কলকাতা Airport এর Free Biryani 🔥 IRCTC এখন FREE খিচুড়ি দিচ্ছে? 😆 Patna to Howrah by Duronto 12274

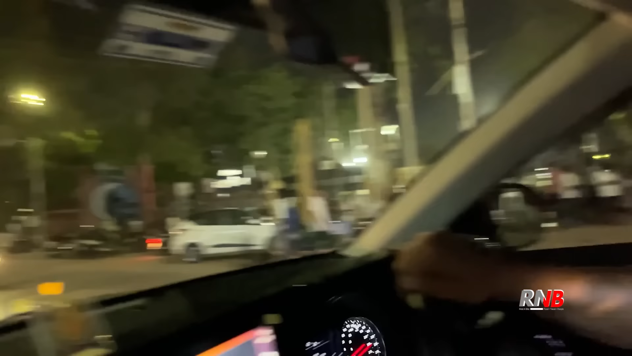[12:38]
তো এখন দাদা আমাদেরকে ঘোরাতে নিয়ে যাচ্ছে পাটনাতে, এখানে কে বলতে আপনি, মরিন রোড, মরিন ড্রাইভ, মরিন ড্রাইভ। তো দাদা বলছে চলো তোমাকে একটু ঘুরিয়ে আনি মরিন ড্রাইভে।
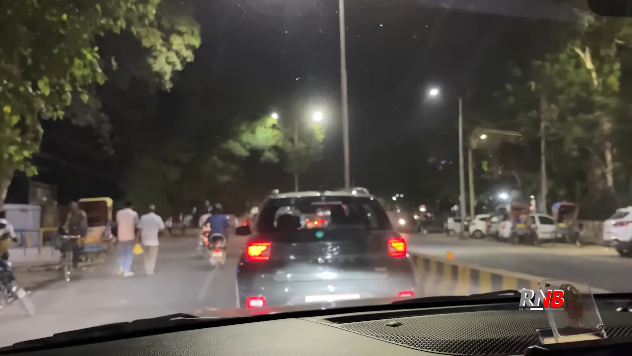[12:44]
তো এখন সেই দিকেই যাচ্ছি।
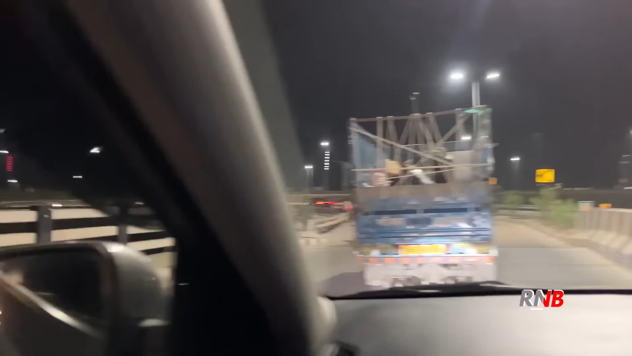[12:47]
এইটা হচ্ছে পাটনার মরিন ড্রাইভের স্টার্ট, একদম এখান থেকে শুরু হচ্ছে। তো এখনো সেই ভিউটা আমরা দেখতে পাইনি, বাট এখান থেকে স্টার্ট হচ্ছে।
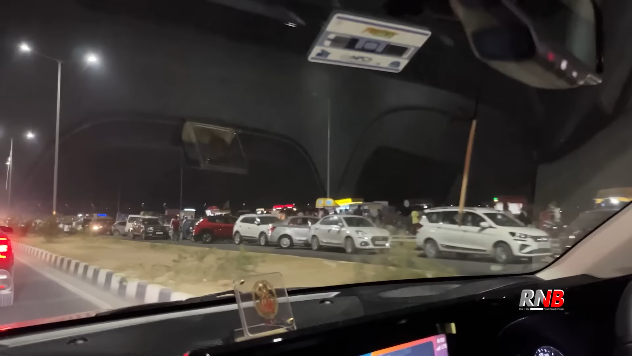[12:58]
এই হচ্ছে পাটনা মরিন রোড। তো এই সাইডে তোমরা এখন দেখতে পাচ্ছ না, দিনের বেলা হলে দেখতে পারতে, পুরো গঙ্গা নদী, আর উপর দিয়ে একটা ব্রিজ গিয়েছে।